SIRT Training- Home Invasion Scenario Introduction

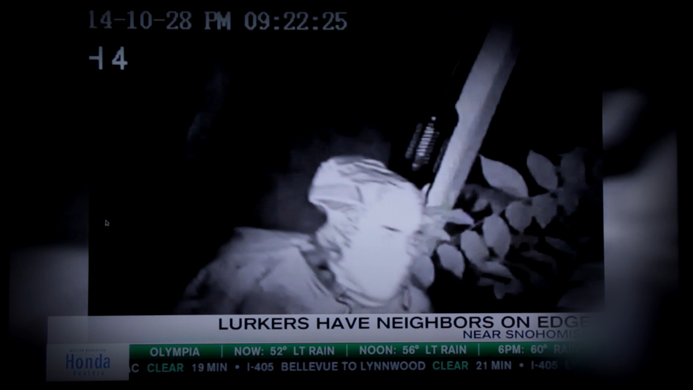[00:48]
Found a couple zip-tie, handcuff-type things, so they could just zip-tie your wrist really easily.
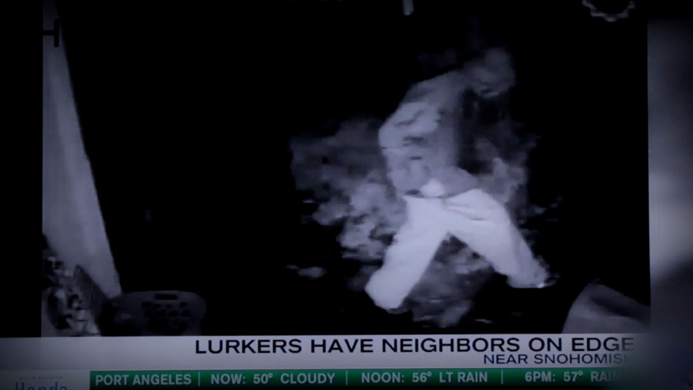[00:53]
A horrifying wake-up call for people asleep in their home on Cleveland's Westside Monday morning.
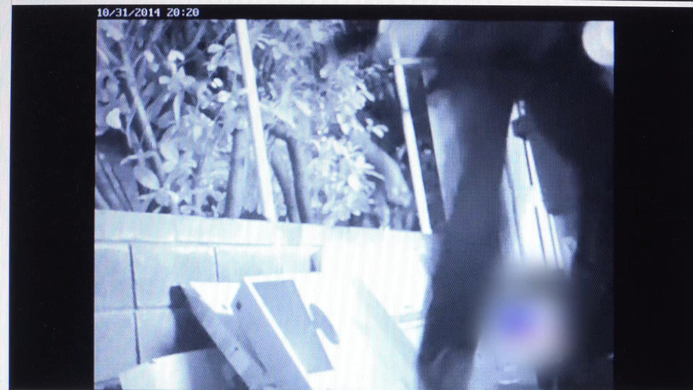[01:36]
Overvoted Laurel Hurst is on high alert after a man carrying an assault rifle broke into several homes. Reports that it all happened while kids were out trick-or-treating.